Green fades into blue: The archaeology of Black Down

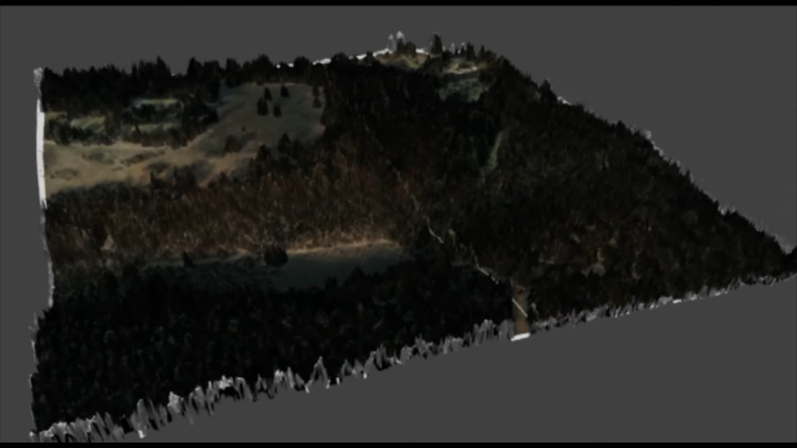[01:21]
One of the key advantages of LIDAR is that the infrared light used is capable of penetrating through porous vegetation. Here we can see an aerial photograph draped over the LIDAR generated digital surface model, showing the trees and other vegetation.
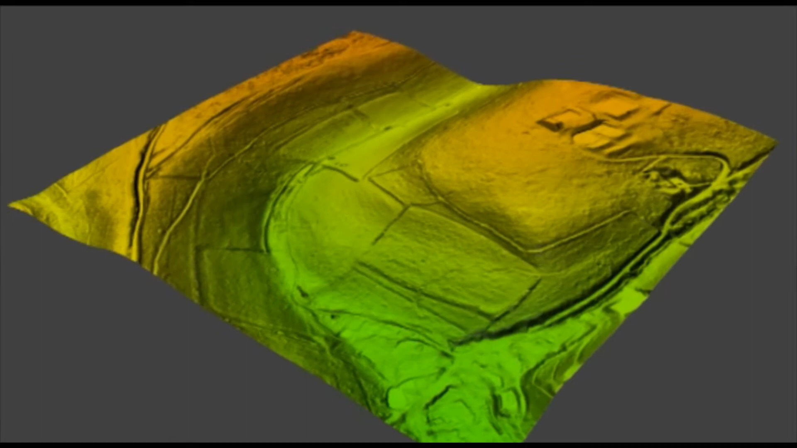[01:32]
But using the LIDAR data we are able to strip away this vegetation to reveal subtle earthworks, the banks, ditches,
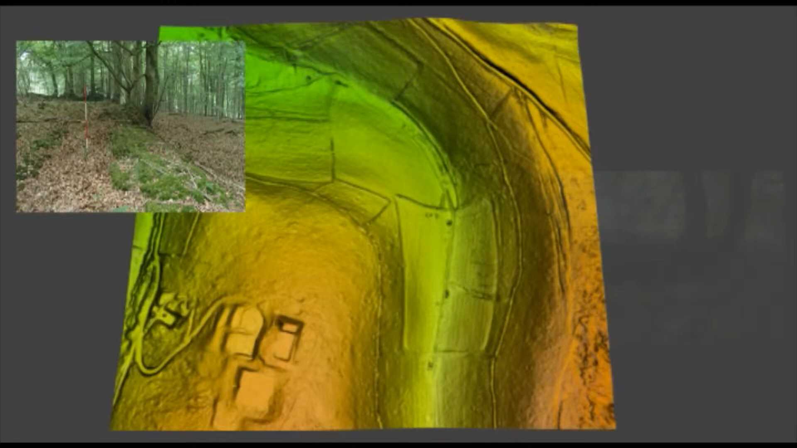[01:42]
platforms and pits, which indicate archaeological sites.
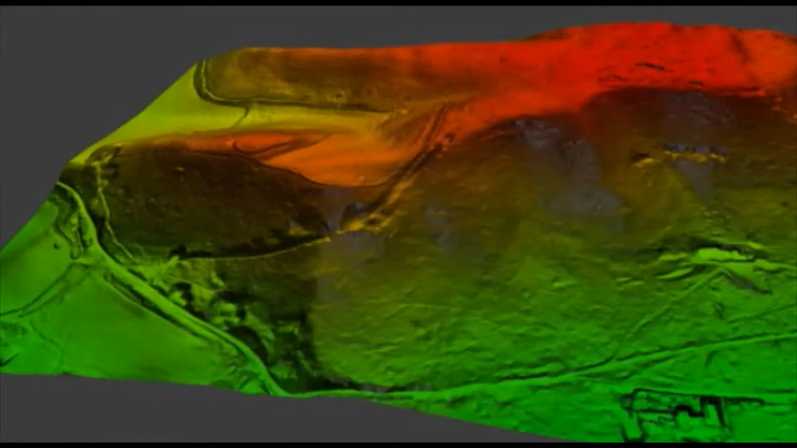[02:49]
may represent a rare form of Bronze Age burial monument, known as a disc barrow.
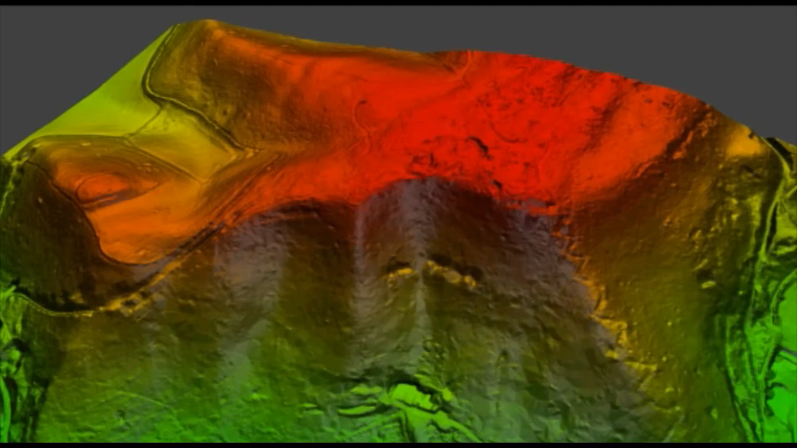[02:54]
In fact, these sites often have no evidence for any actual burials, and may have been a form of ceremonial enclosure.
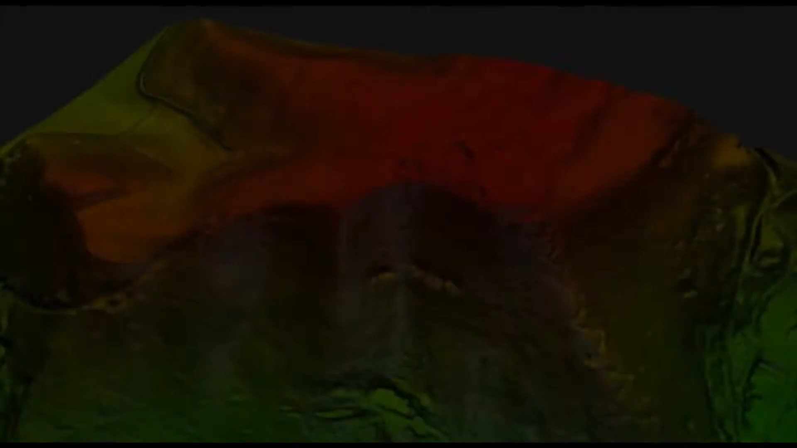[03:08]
with isolated clusters of barrows on outcrops such as Blackdown, representing smaller ritual areas.
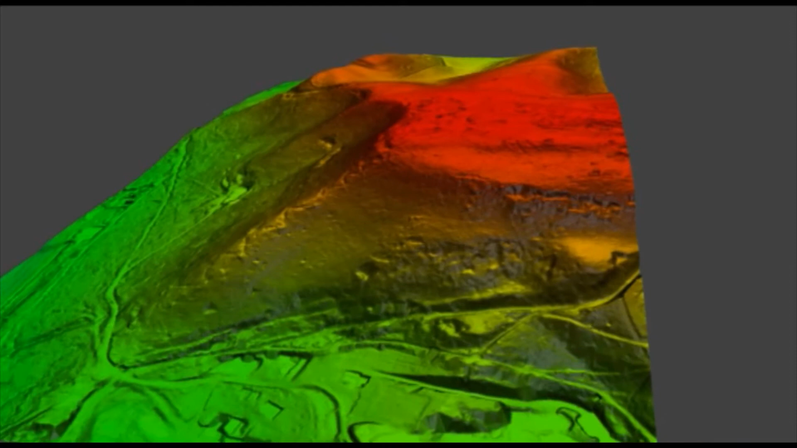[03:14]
The position of the enclosures at the southern end of the Blackdown Plateau,
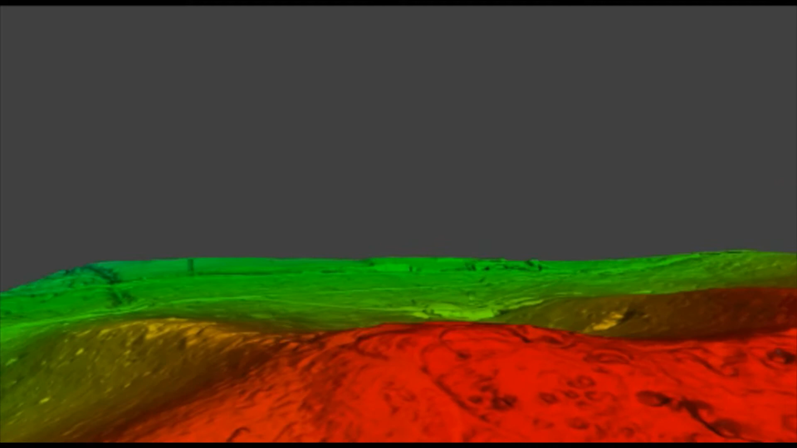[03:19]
overlooking the entire Western Weald, may have had a powerful resonance for local Bronze Age communities.
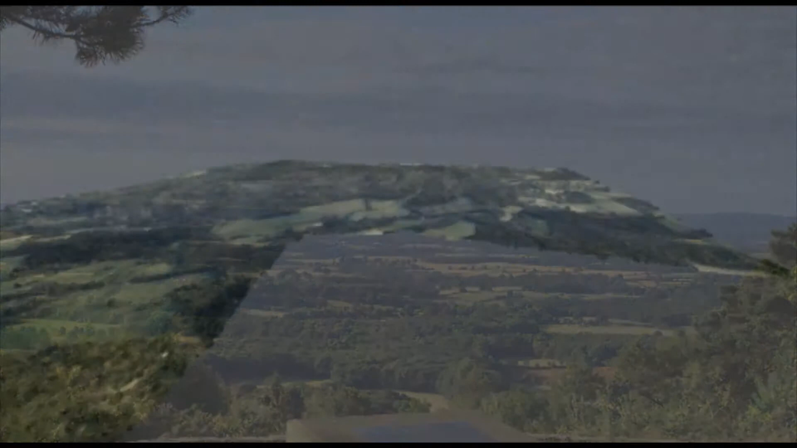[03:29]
Iron Age communities, around two and a half thousand years ago, also appear to have made use of Blackdown. A tradition has existed for some time of an Iron Age hillfort,
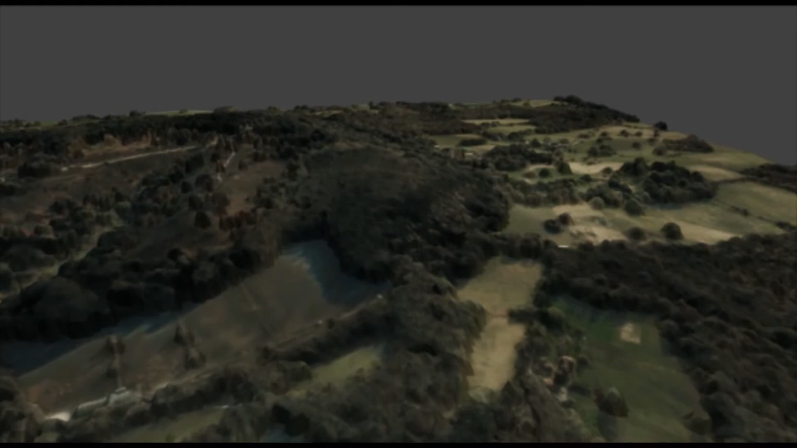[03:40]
crowning the narrow ridge at Castle Copse, in the south-western corner of Blackdown.
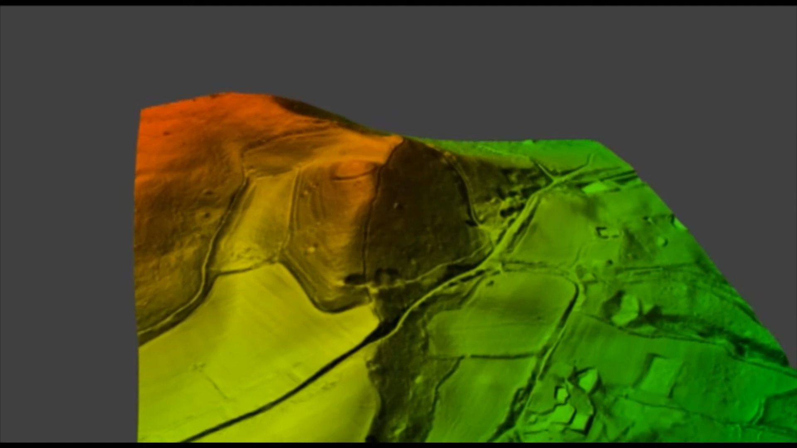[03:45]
A circular feature, labelled as Camp, is shown on a 1724 map of Sussex.
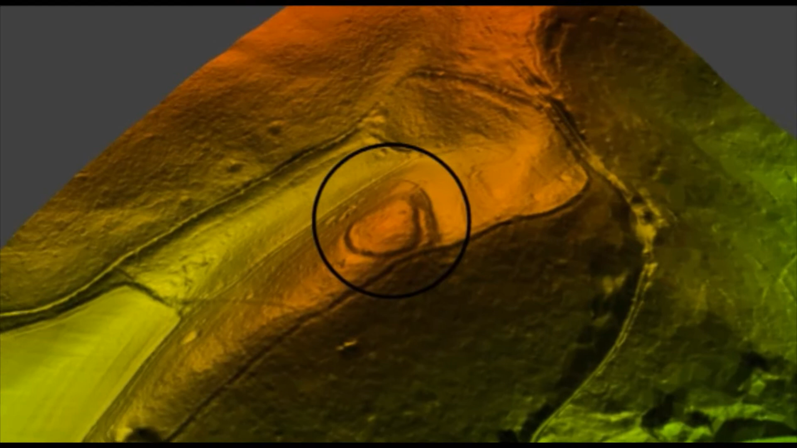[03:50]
The recent LIDAR survey has shown a circular enclosure, around 50 metres diameter, with an encircling ditch and bank up to one metre tall, which may represent this hillfort.
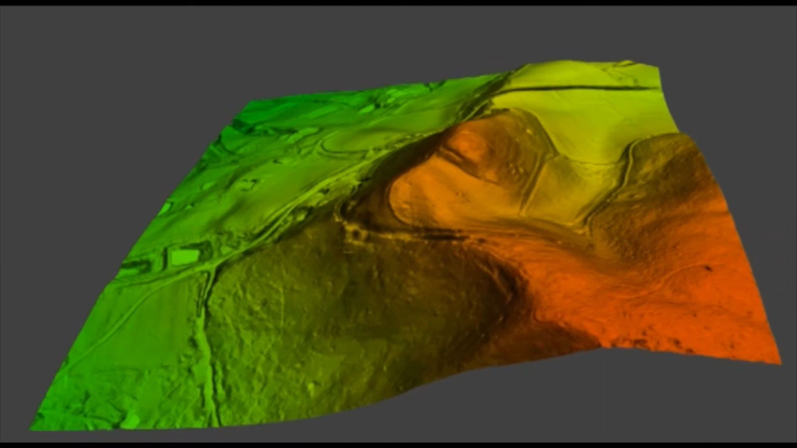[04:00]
Features such as this may have been associated with the ironworking industry, or mineral extraction.
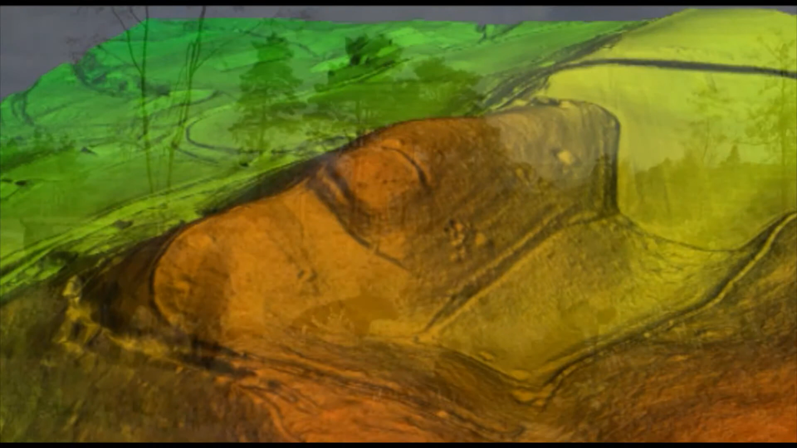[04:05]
They may also have functioned as seasonal stock enclosures, or as seasonal residences, for communities using the Weald for summer grazing.
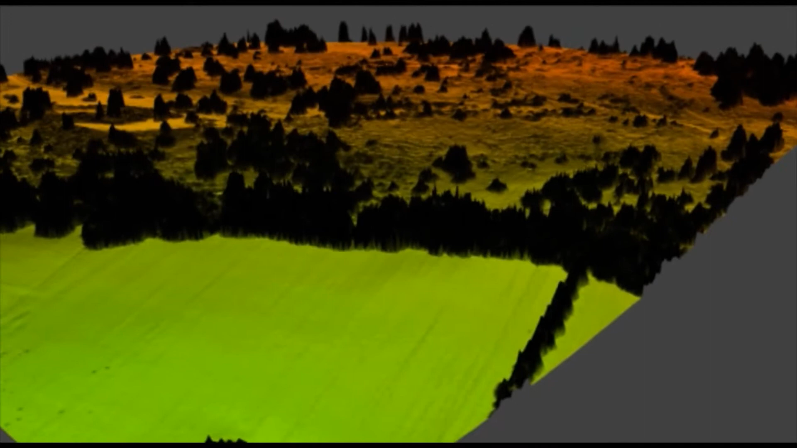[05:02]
The activity which has left the most visible trace, however, is the quarrying of chert.
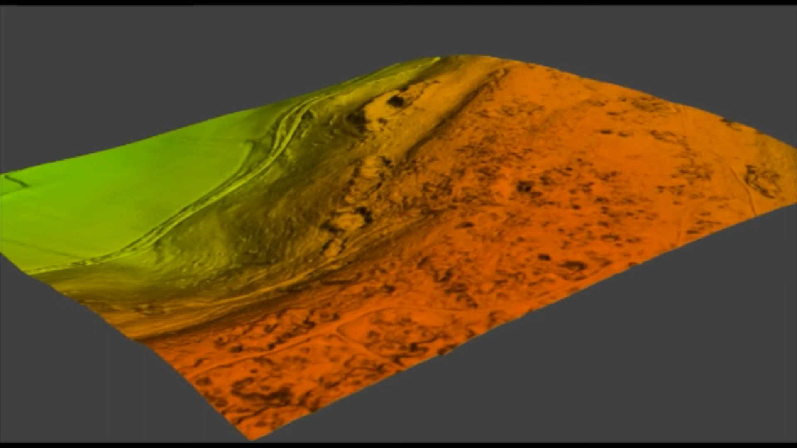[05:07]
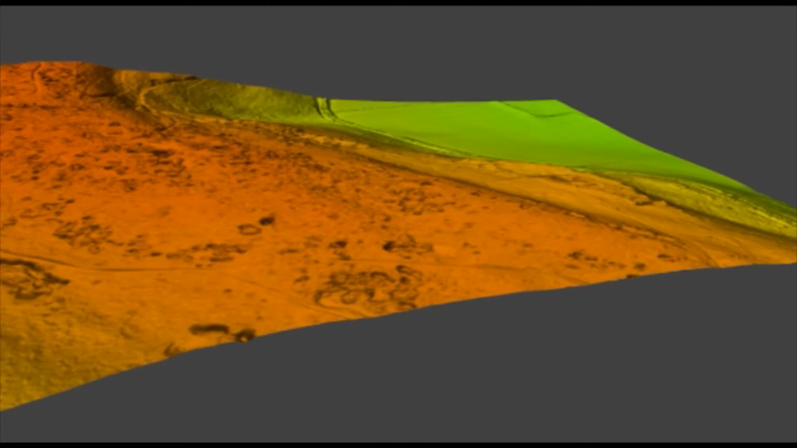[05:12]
LiDAR data has helped to reveal the extent of the complex network of pits and trenches, which pockmark the top of the plateau.
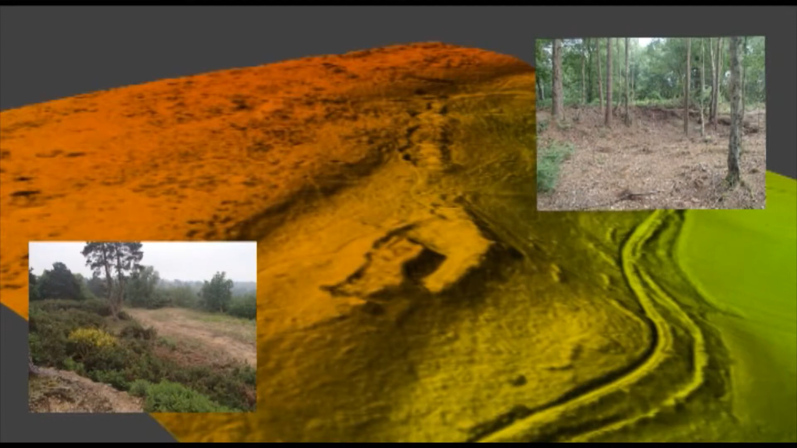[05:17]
These range from single pits to complex workings with several levels.
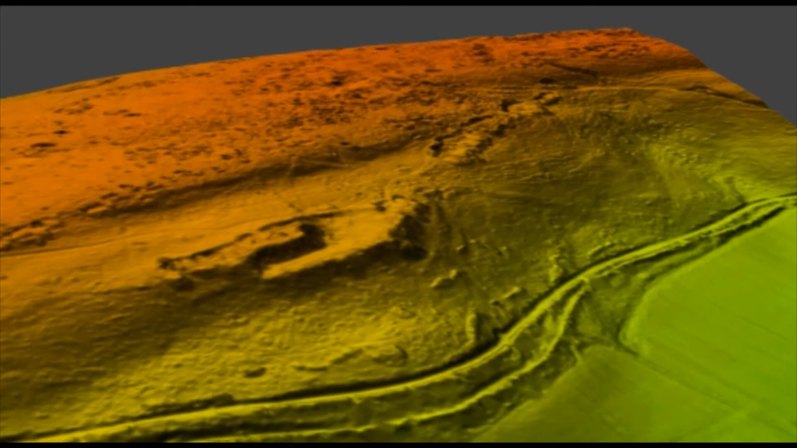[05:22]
The stone was not quarried as an organised industrial endeavour, but on a piecemeal basis by commoners, following seams in the rock. This activity was probably going on throughout the medieval period,
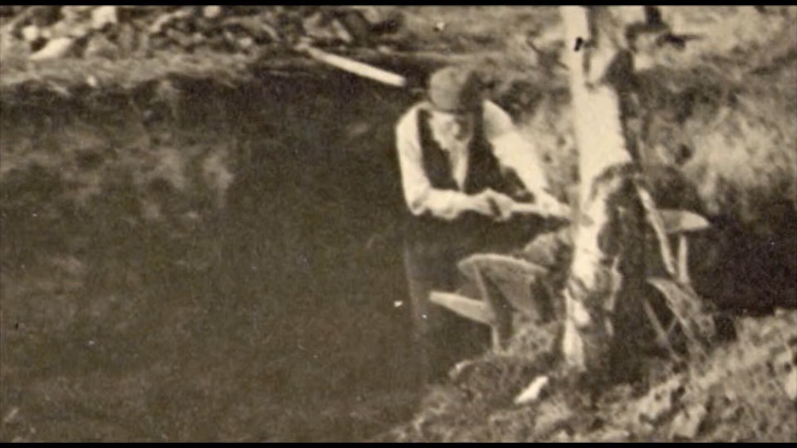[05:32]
but account books reveal that the scale of extraction escalated in the 19th century. Over 500 metric tonnes were quarried in 1842 alone, ranging from roadstones and pitches to building stones and sand.
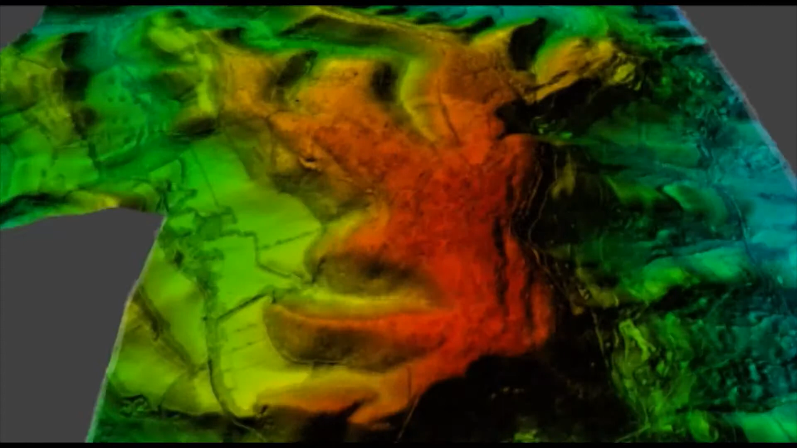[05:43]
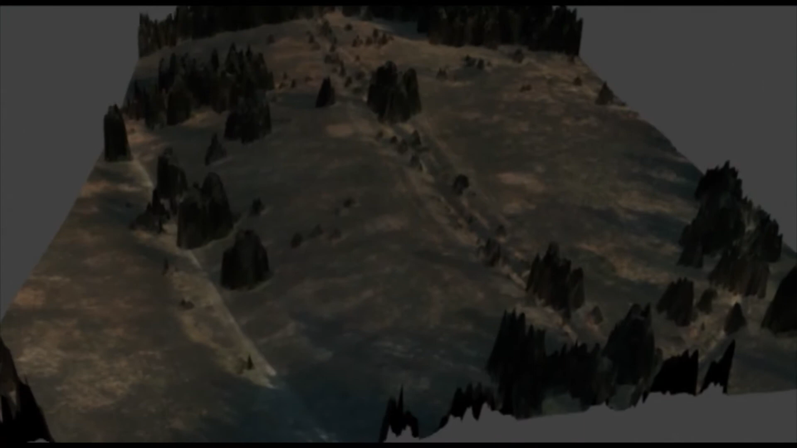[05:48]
The historic trackways, which crisscrossed Blackdown, bear testament to the fact that, although in many ways this was a marginal landscape, it was also a busy one.